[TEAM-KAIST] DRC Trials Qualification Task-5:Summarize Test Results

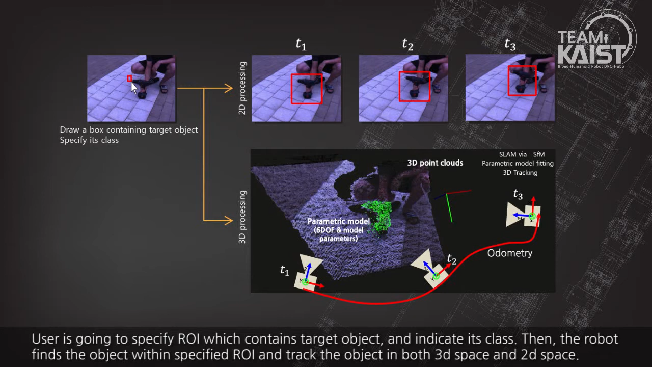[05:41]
Then the robot finds the object within the specified region of interest and tracks the raw object in both 3D space and 2D space.
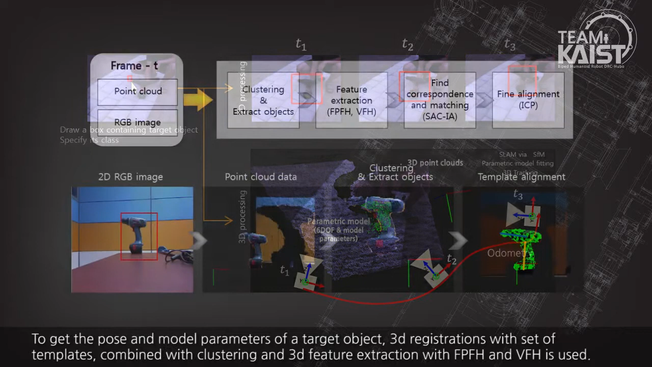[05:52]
To get the pose and model parameters of target object, 3D registration with a set of templates combined with clustering and 3D features
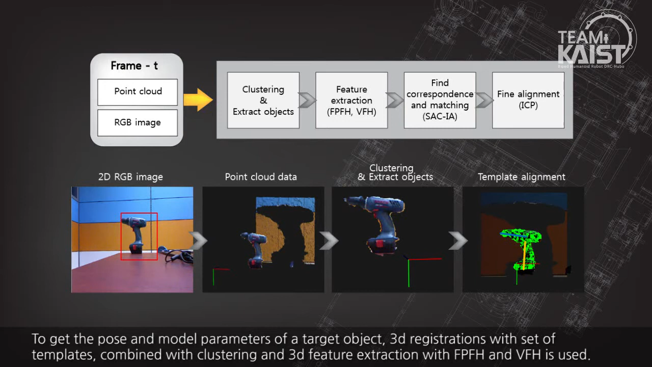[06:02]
extraction with FPFH and VFH is used. After that, the system tracks object with adaptive particle filter framework.
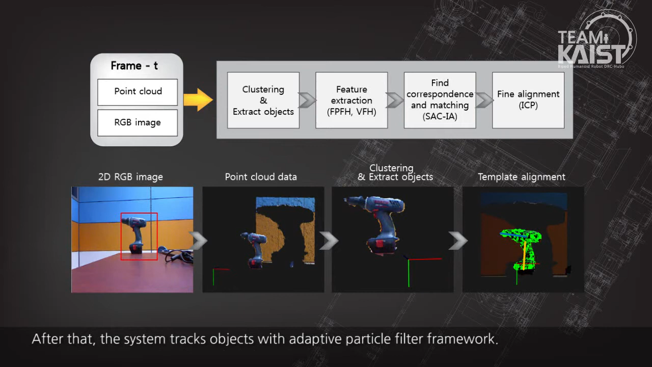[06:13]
The main source of 3D point cloud is stereobism. For better performance and efficiency, we use this pipeline with semi-global matching.
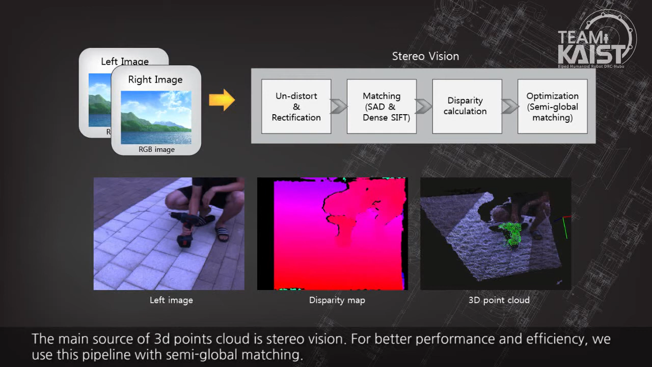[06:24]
We use dense SIFT descriptor in matching process and this provides effective improvement, especially when the objects have complex shapes.